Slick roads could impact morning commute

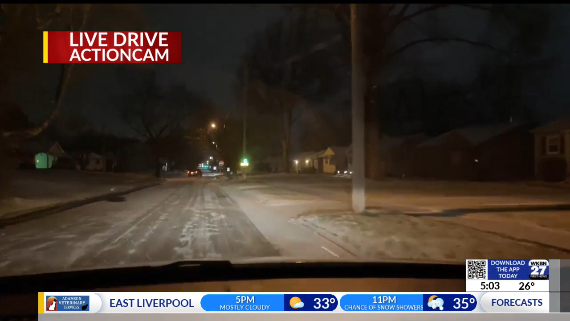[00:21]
It's just that time of the year with that snowfall overnight and that drop in temperature. Those roads are slick. If you take a look at your screen, it doesn't necessarily look that bad. There's not lots of inches of snow, but that ice is hiding there under the snow, which can make it pretty deceiving, especially in those back roads, back regions. Your main roads are going to be fine. Salt trucks we've seen out and about, but they're not going to be able to get to every road. So it's going to be important that you're mindful and careful of where you're driving, especially on your normal morning commute.
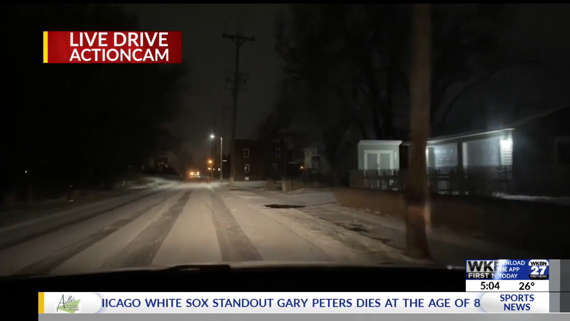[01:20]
We did see a few accidents on the interstate of cars sliding off the road. So just be careful and mindful. It doesn't look too bad, but it can be deceiving. Live in Hubbard, Kristen McFarlane, First News this morning. Kristen, thank you.